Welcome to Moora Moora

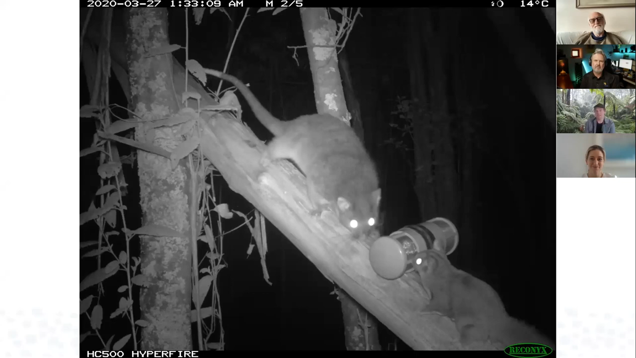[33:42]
can get a bit of an idea a lead bit is probably closer to the sugar glider size than the ring tail size if you haven't seen one before so there's two possums meeting for a um a bit of a sticky beak um
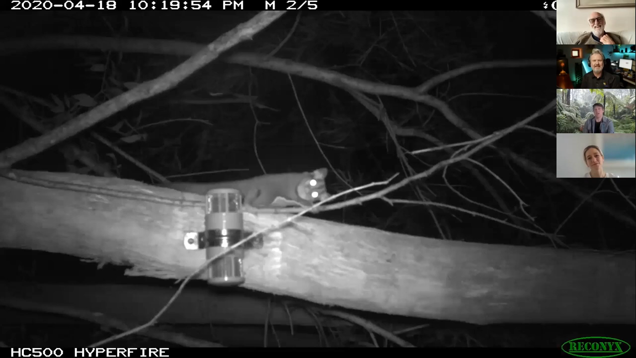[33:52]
here's a sugar glider here that we're seeing and um giving an interesting look but we're moving all towards our peace de-resistance or whatever that phrase is um this is a lead beaters possum here that's been found on the property this is on murumura a lead beaters critically endangered possum on private land being protected pretty much from today onwards thanks to the work of the murumura people which is a great great outcome i know it looks upside down so i'll put it like that as well i think the way